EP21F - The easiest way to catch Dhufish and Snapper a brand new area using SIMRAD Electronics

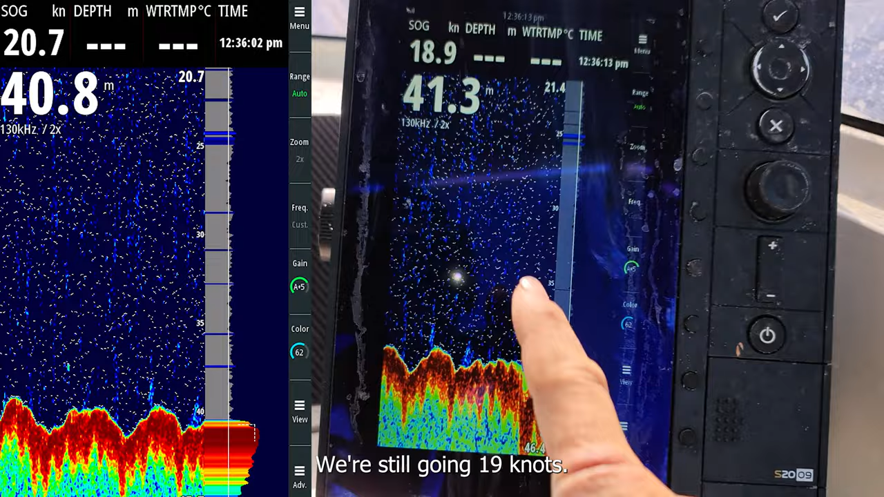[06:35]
as you can see there see these cup echoes and what i'm doing now is just spinning
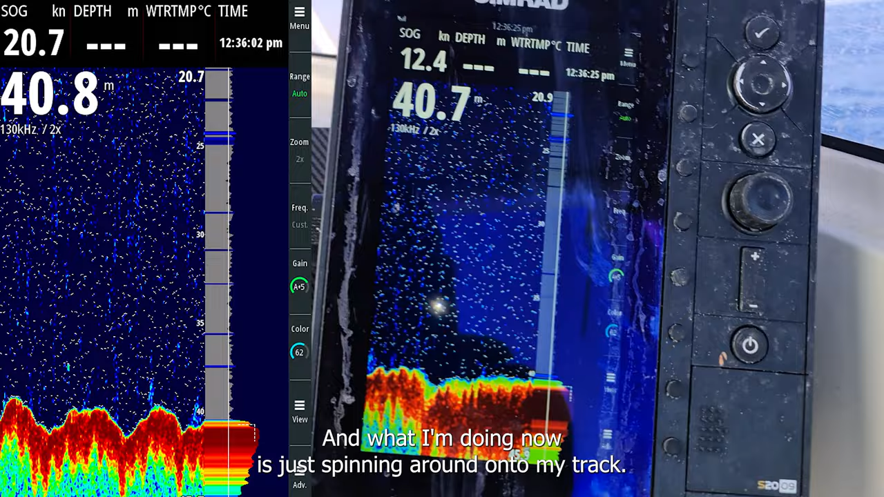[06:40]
around onto my track so i'm just going to show you what i do so we've got
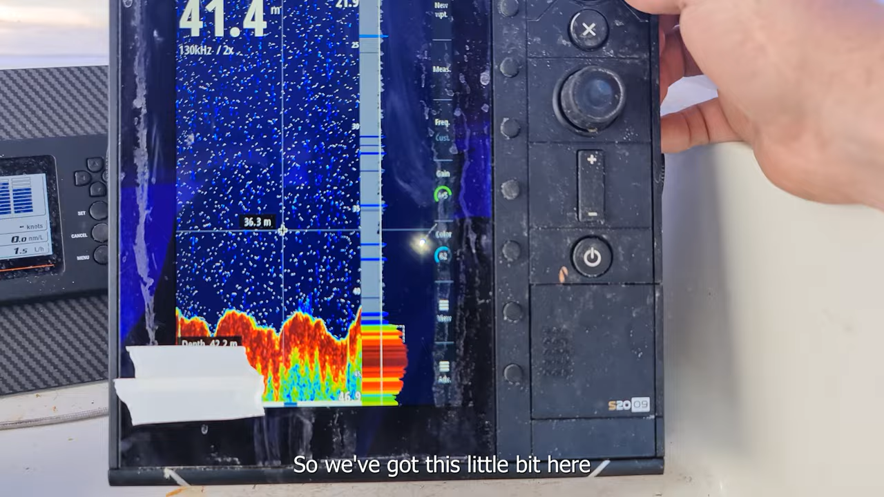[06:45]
this little bit here on the simrad you can literally just scroll left and right back
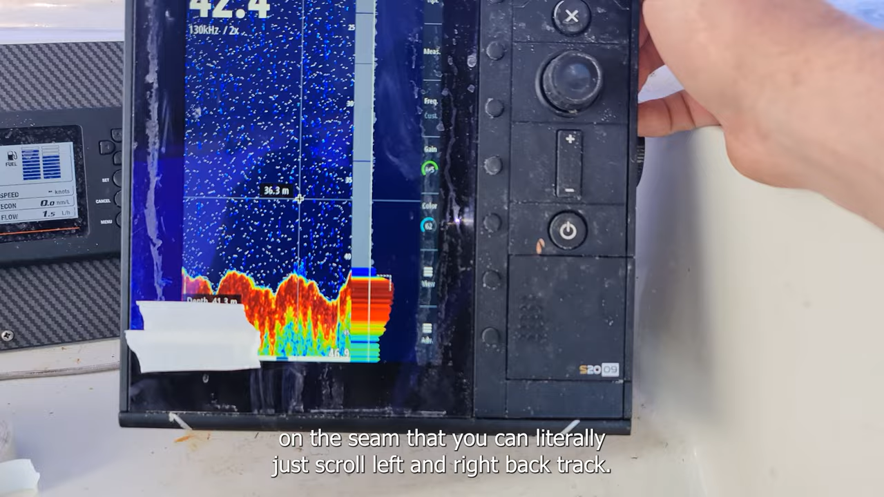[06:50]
track it's great it's the best feature if your sounder doesn't do it you need one that does i've
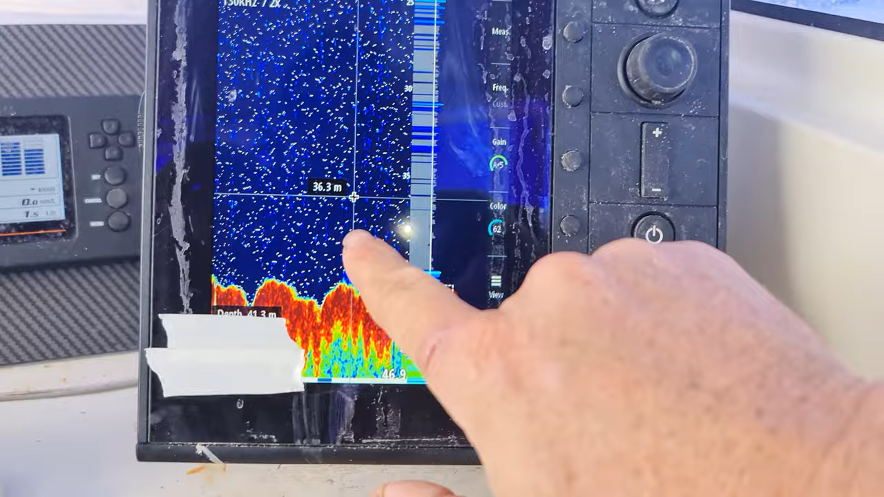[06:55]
On screen: depth 41.3 m
got the cursor over it i hit new waypoint over here this is where i was driving and it will pop
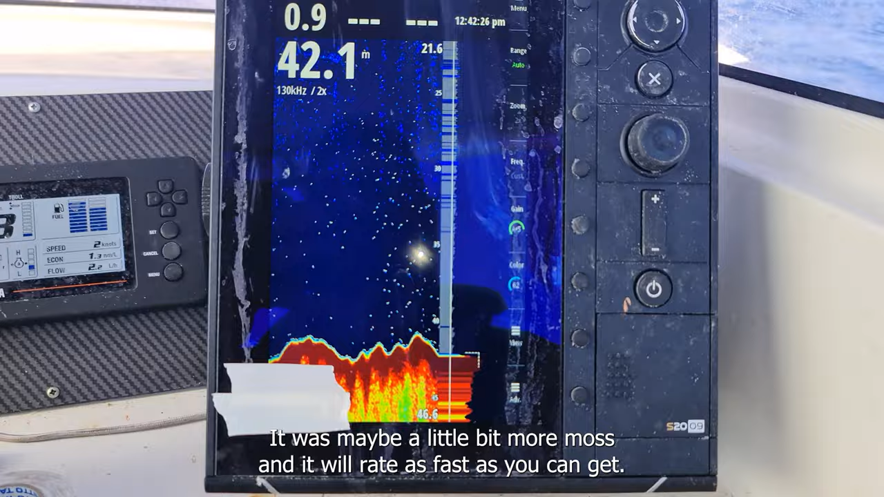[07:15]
On screen: depth 42.1 m
a little bit more um my sounder will read as fast as you can get there's a few tricks to that but that'll be another
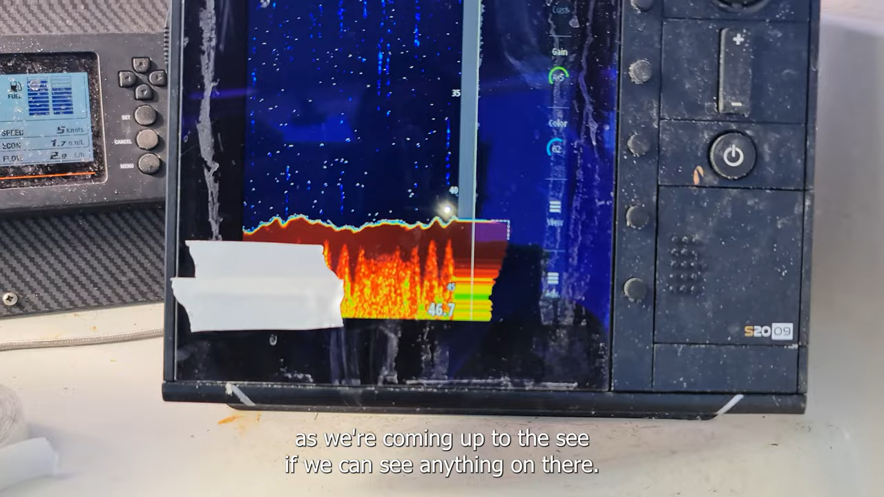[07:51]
if we can see anything on there and i'm just going to drop right down as i drift over it
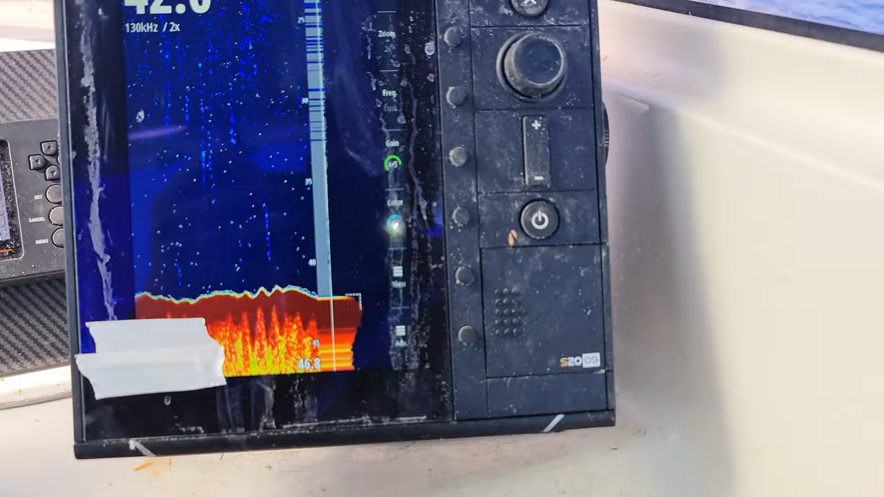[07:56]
this will give you a good idea if it was something good or not
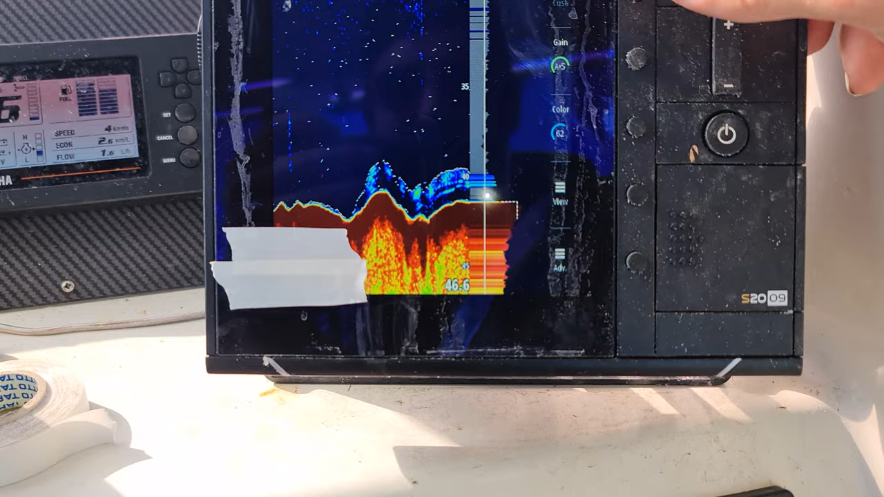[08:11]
so this is where i play with the gain a little i'll hit the gain and i'll dial it right up
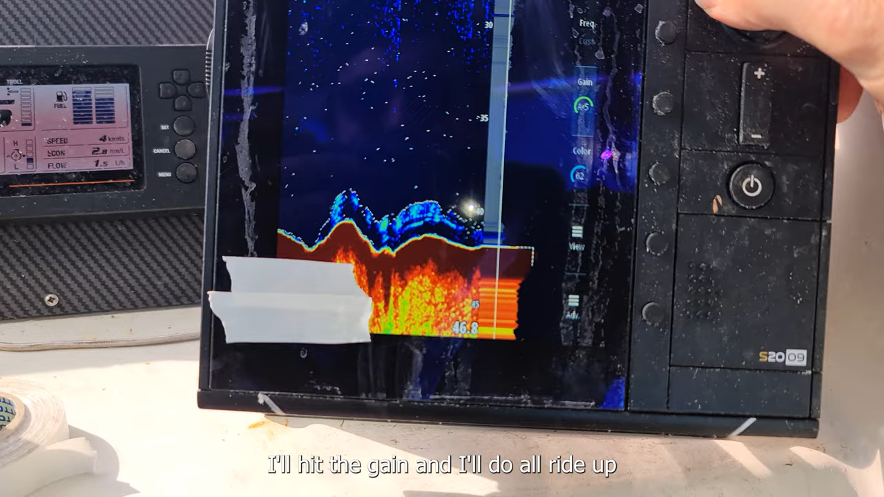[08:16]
and dial it right down and i'll do the same with the color
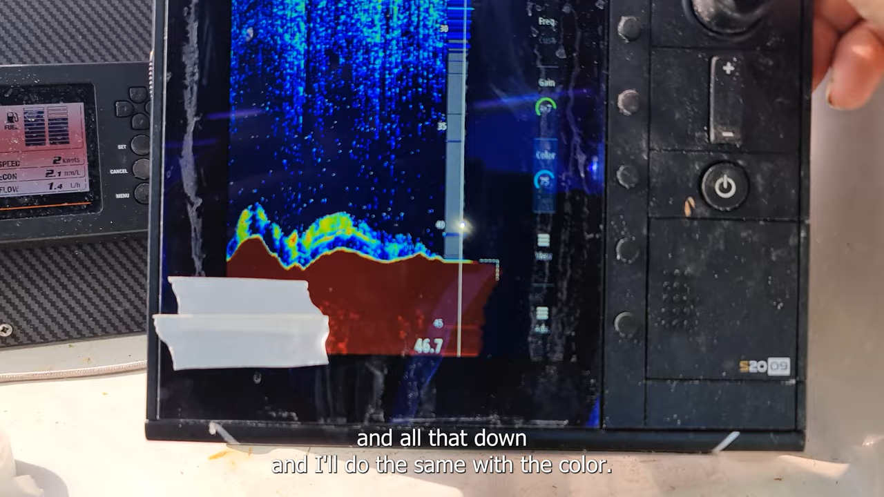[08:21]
that gives me a good idea of what the bottom looks like when i dial the color down
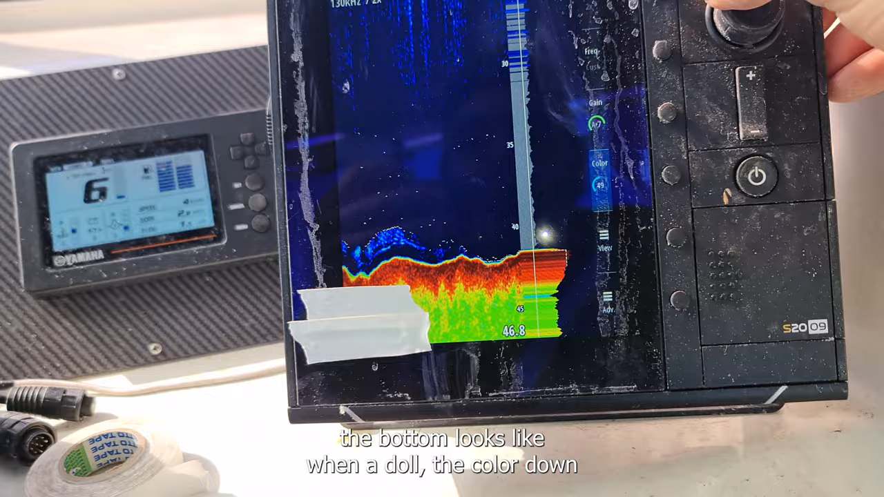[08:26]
and also the fish and how strong the echoes are and
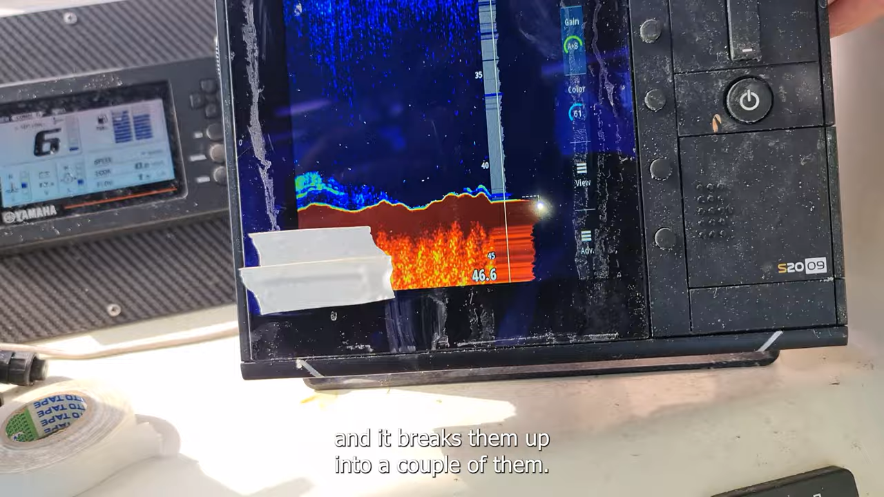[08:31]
it breaks them up into a couple it breaks them up into
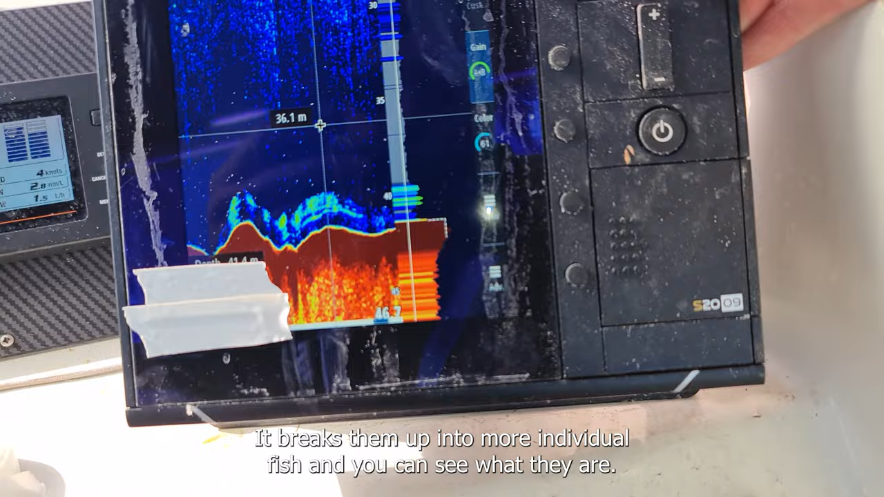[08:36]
more individual fish and you can see what they are so as i dial it up i can
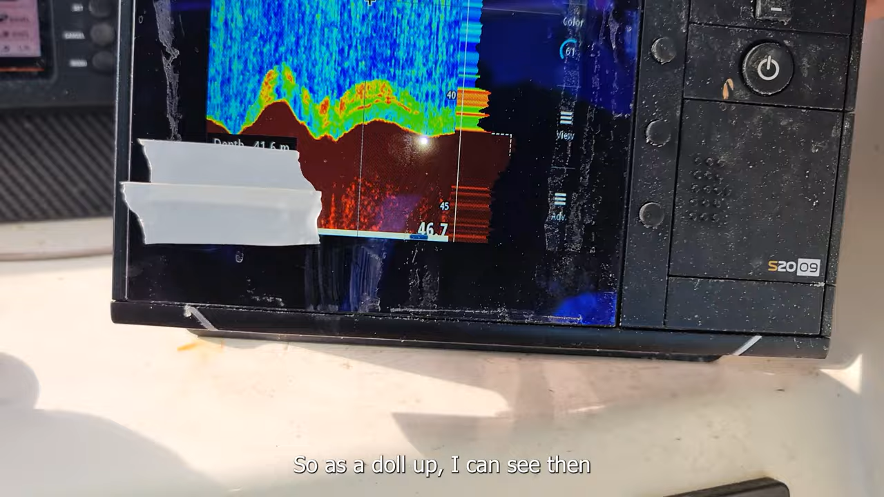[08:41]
see there that they're quite small so i'm probably not going to
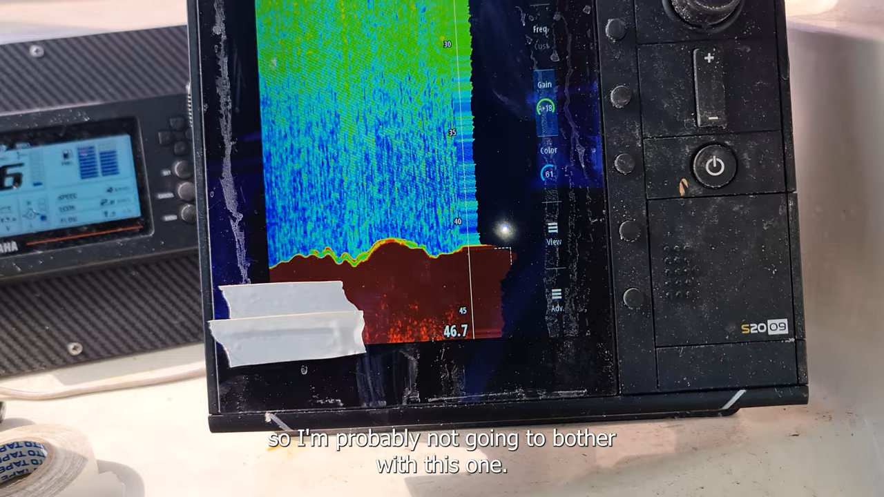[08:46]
bother with this one uh i'm only going to be catching one fish and i don't
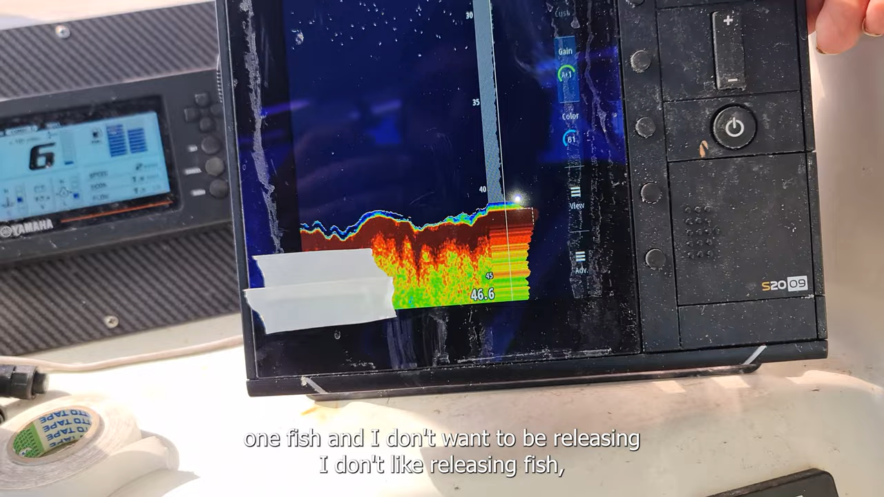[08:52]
want to be releasing i don't like releasing fish so i'm going to find something a bit better and just
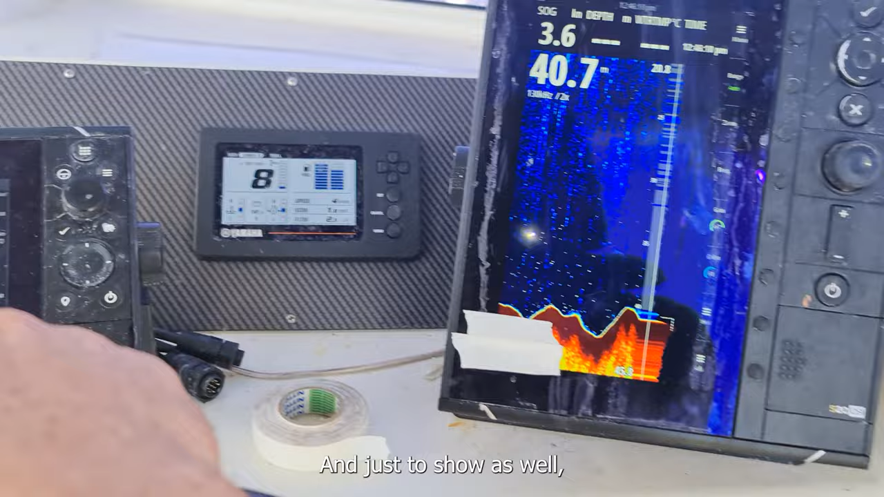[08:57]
to show as well you can see where i've looped around this mark here is the one that i